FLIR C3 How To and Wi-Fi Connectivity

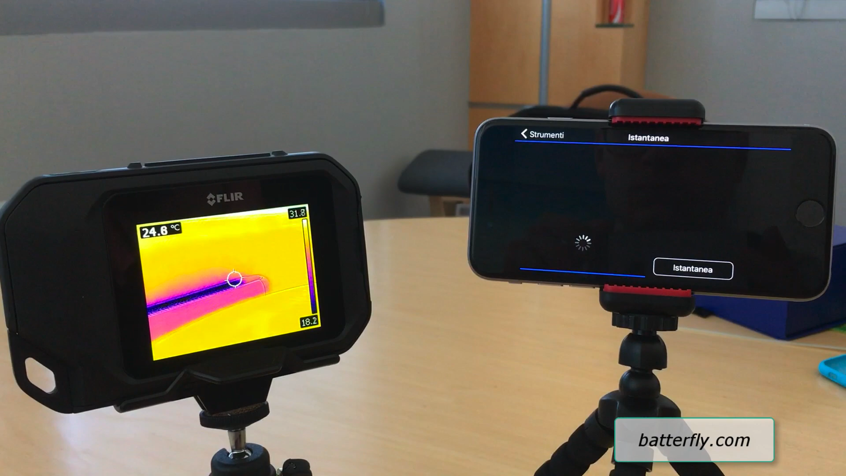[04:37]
As soon as we click instantanea or picture, the unit take a picture of the selected.
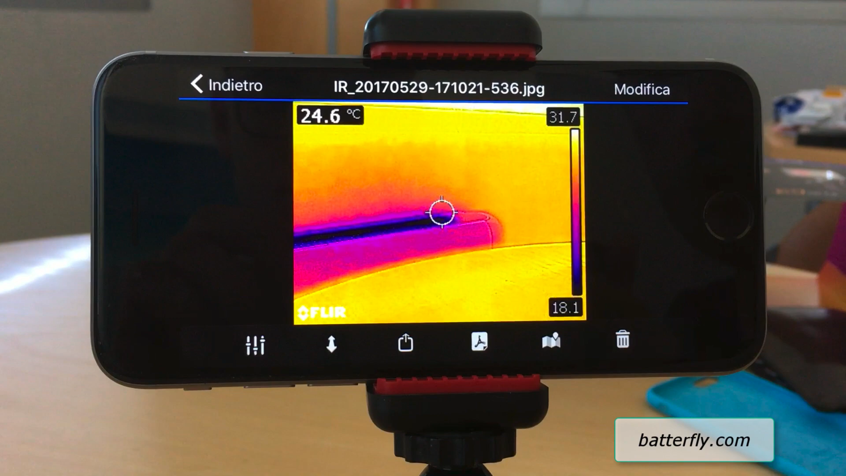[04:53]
On screen: spot 24.6°C
And here, as you can see, you can see the picture again. So you can move from the thermal image to the digital image.